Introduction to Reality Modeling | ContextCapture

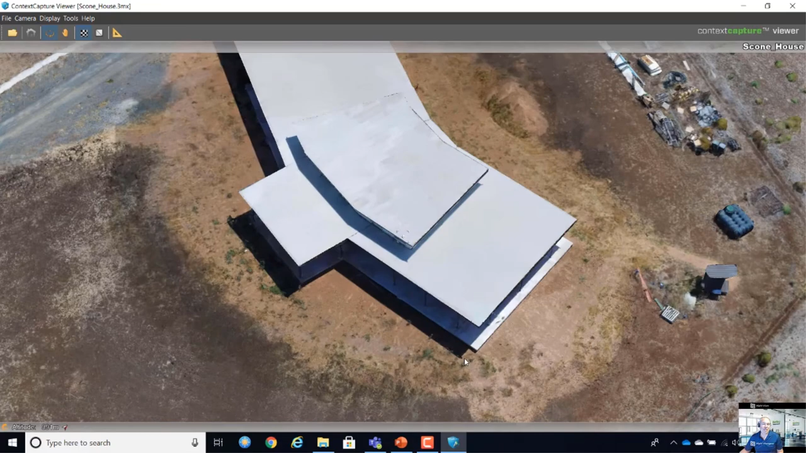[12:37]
The reason that as a good example is simple flying, nothing special.
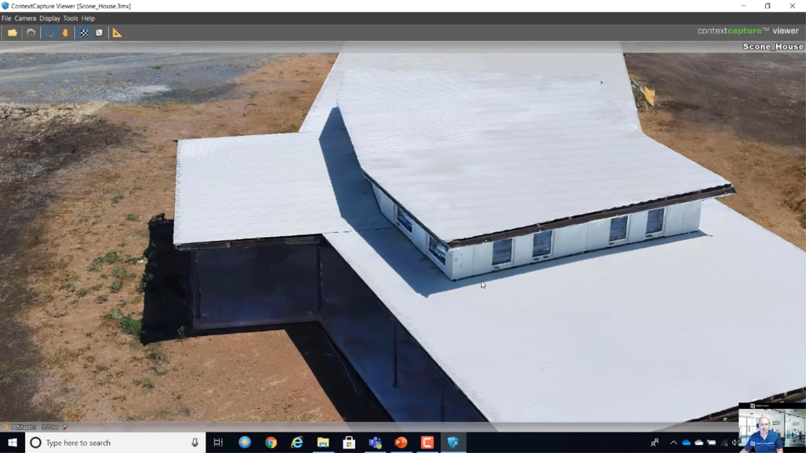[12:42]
I think everybody can do that. But you can also see in this model that we can only capture
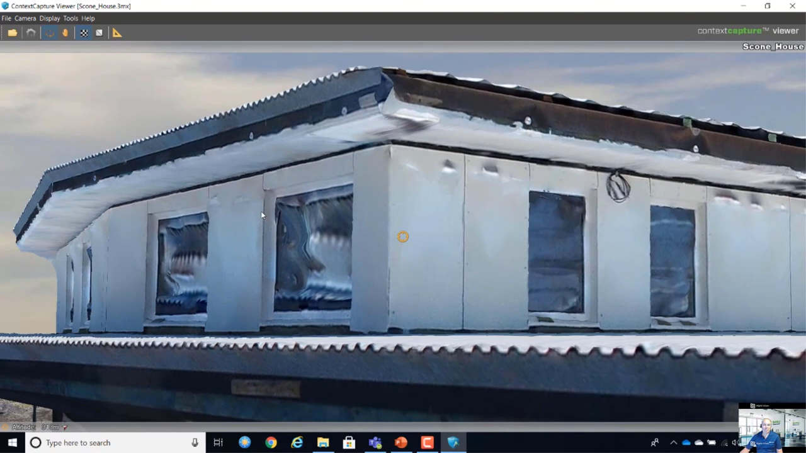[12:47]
what we can model what we can see. So you see some issues over here.
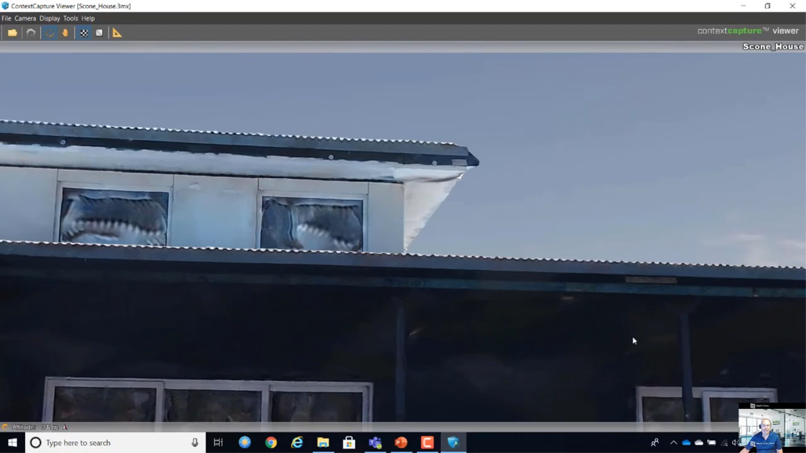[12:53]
But for the rest, it looks really easy, good quality model.
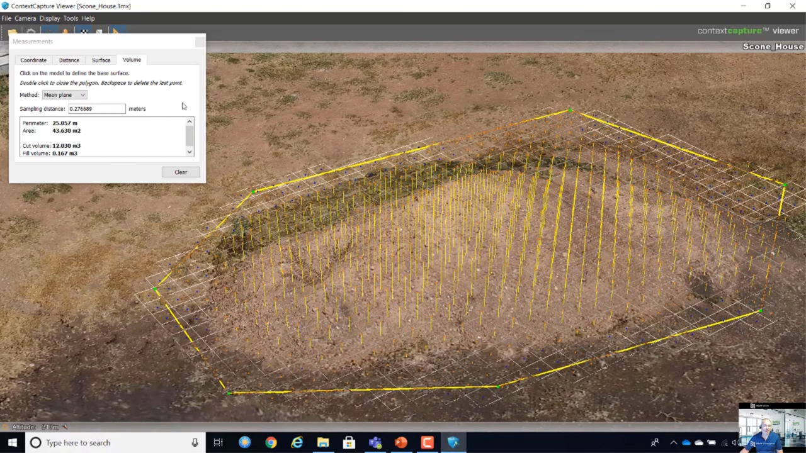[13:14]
And we see the volumes based on the plane what I just draw.
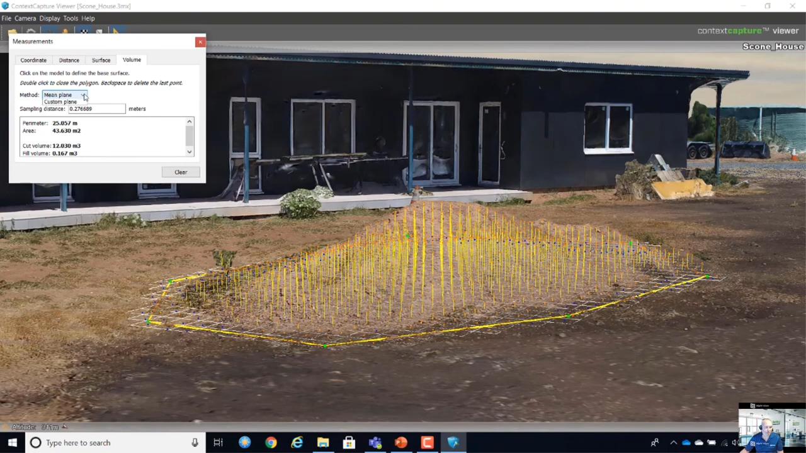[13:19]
But you can also, if you want, you can set your own custom plane.
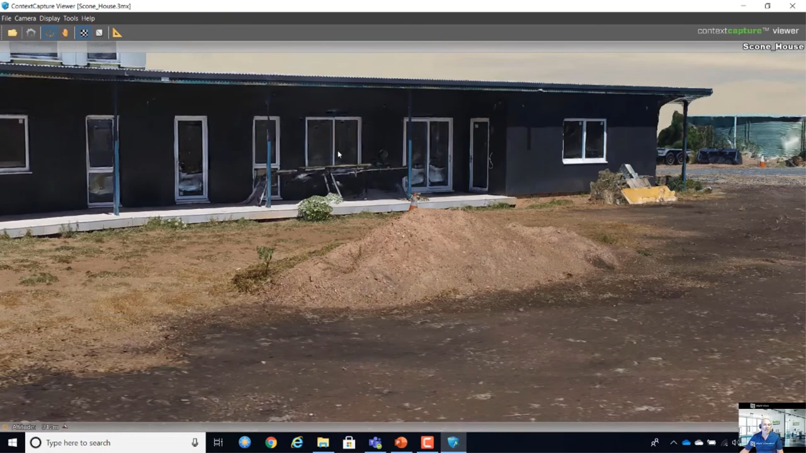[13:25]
So simple building. So if you want to have a little bit more advanced, yeah, better building.
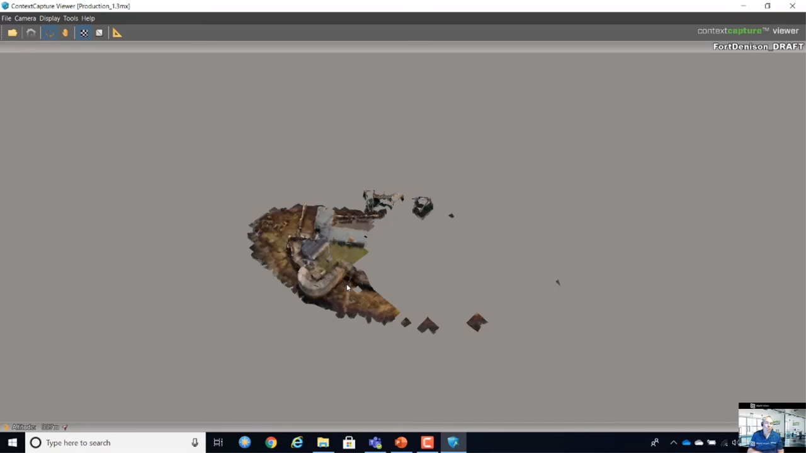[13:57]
And this is a combination of a 42 megapixel camera where they
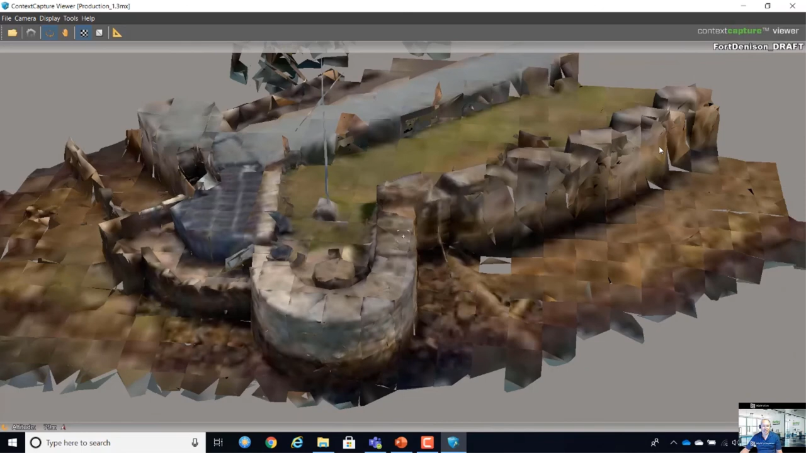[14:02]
go with a boat around the object, fly drones.
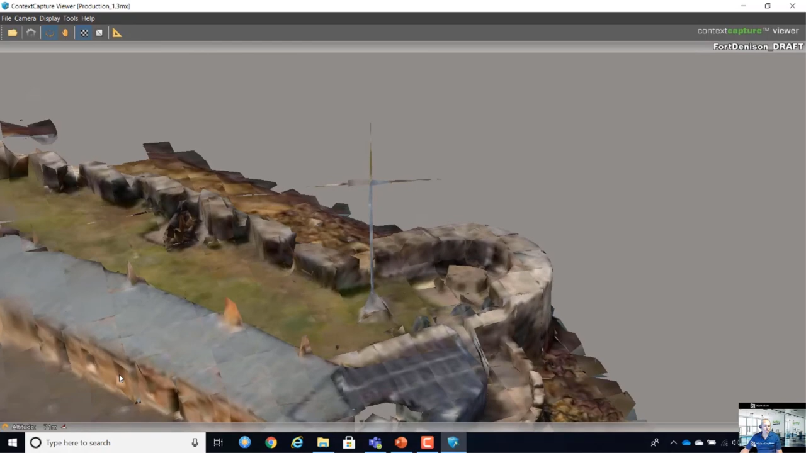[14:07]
And I think also some parts with handheld camera.
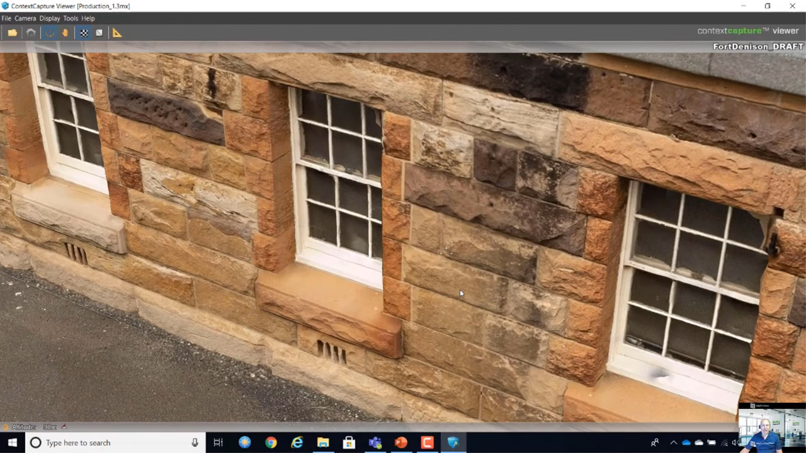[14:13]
And if you see the quality, this is really, yeah, good quality. They use it for brick replacement. So they can measure in here.
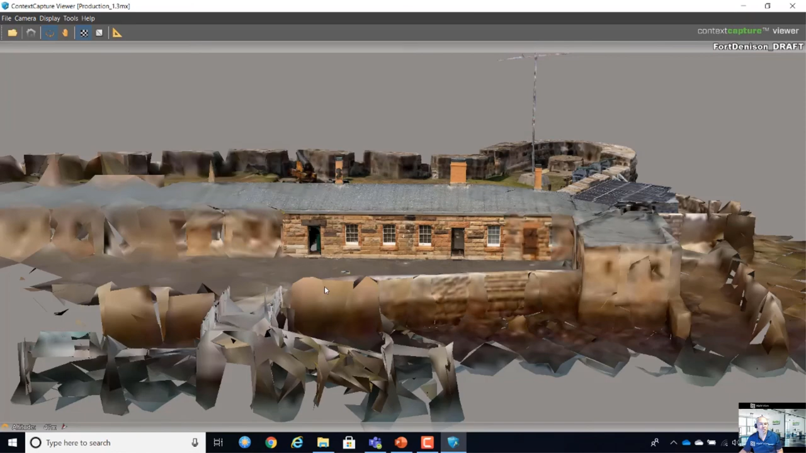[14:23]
We've seen a lot of ground control points, what they use for measuring and scaling.
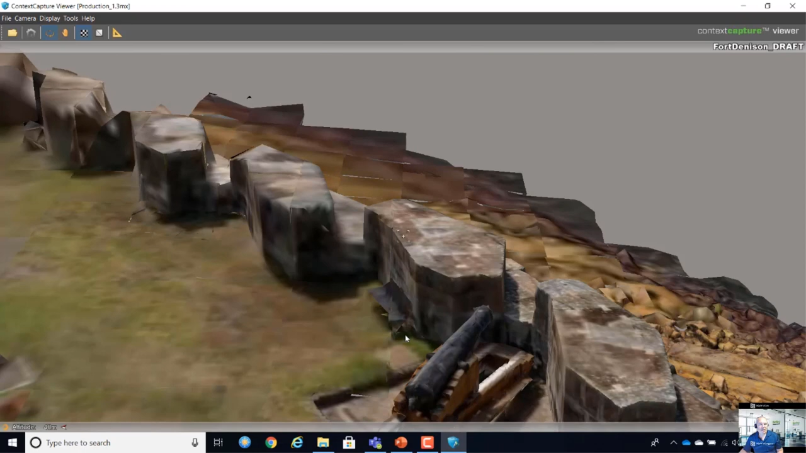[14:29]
Yeah. If you ever go from the ocean to the harbour bridge, you're going to pass this island.
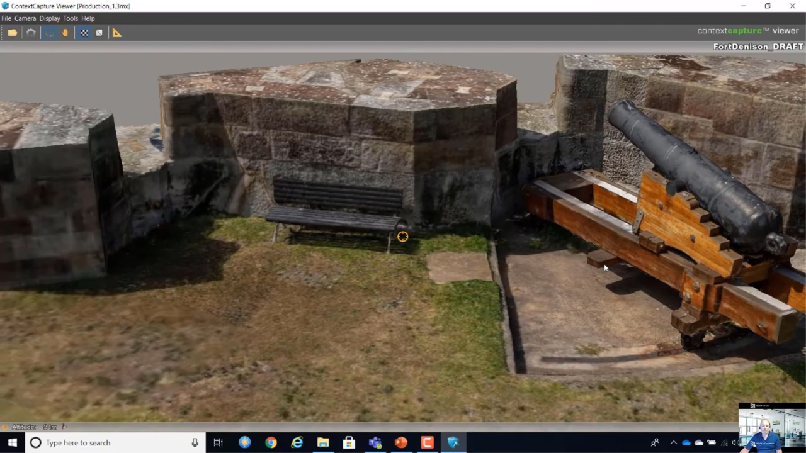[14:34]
So it's quite an impressive model.
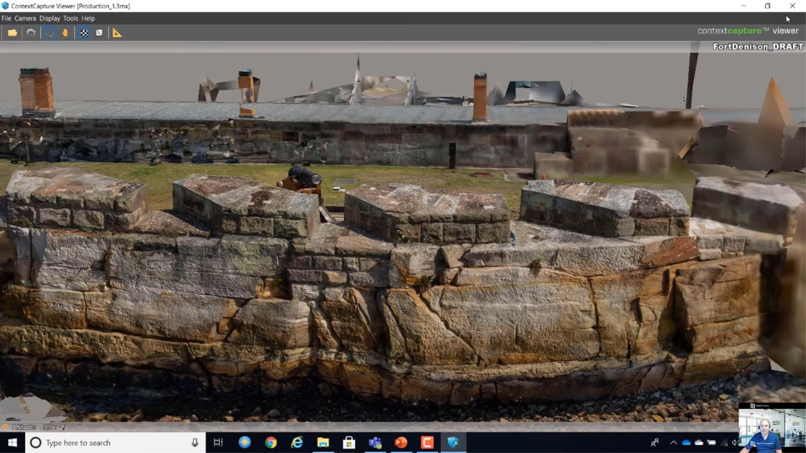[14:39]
But this is a 42 megapixel camera.
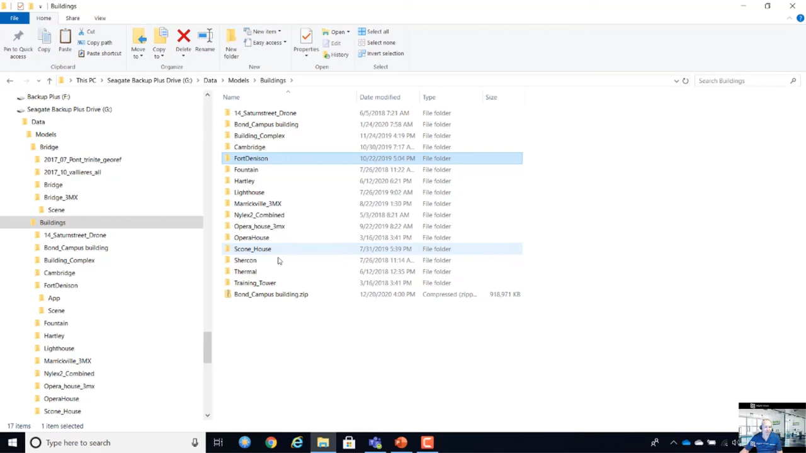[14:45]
And we can also do it with a handheld camera. So this is a model that's only done with a handheld camera and not with a drone. So we had two cameras. We walked around and this is a training tower. So you see, because it's only handheld.
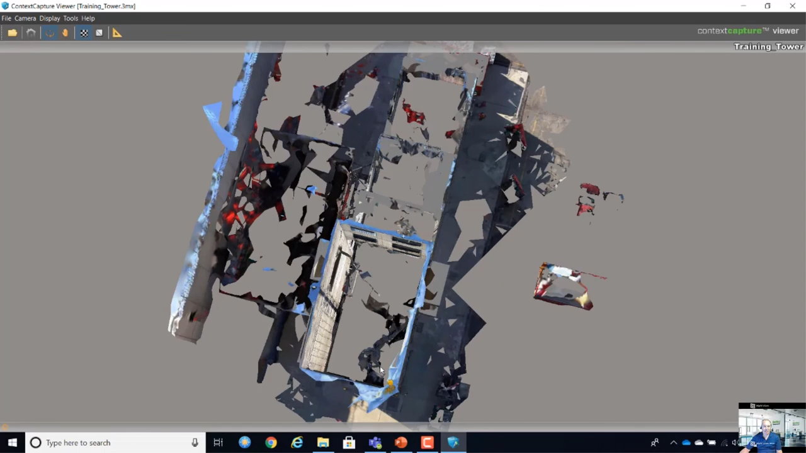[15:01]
There's no, yeah, no roof. And you see some issues over here, for example.
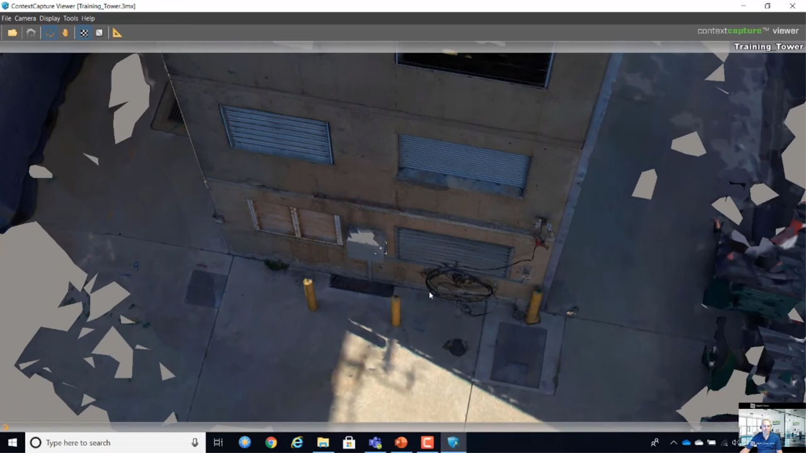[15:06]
Yeah. So there's a hole in it because you can only model what you can see.
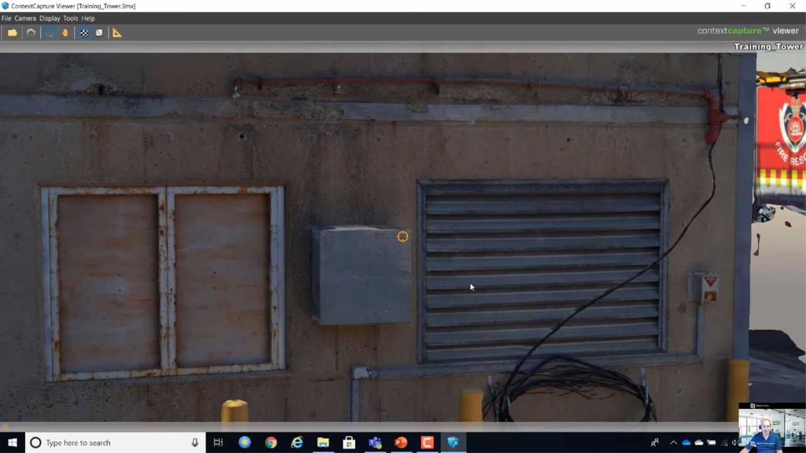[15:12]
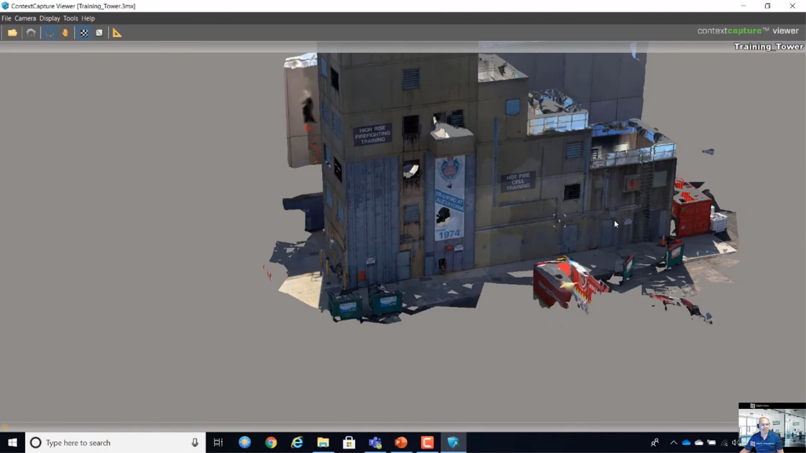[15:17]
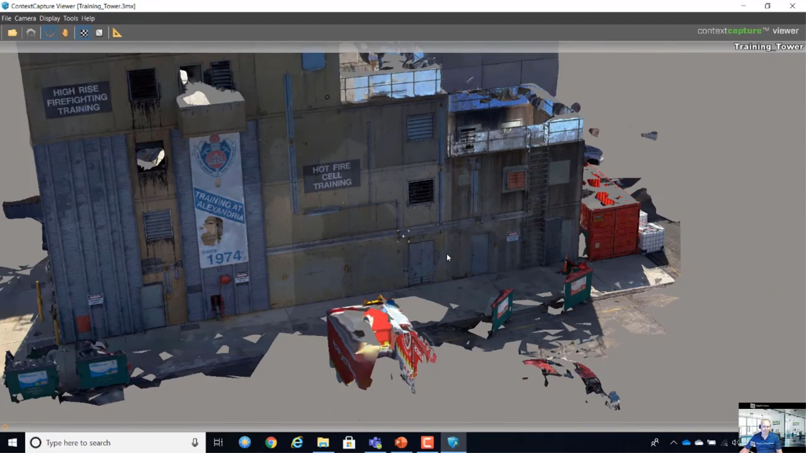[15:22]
So what you can see is also, yeah, a little bit of shading, but for the rest is a really good model, what we can do just with a handheld camera.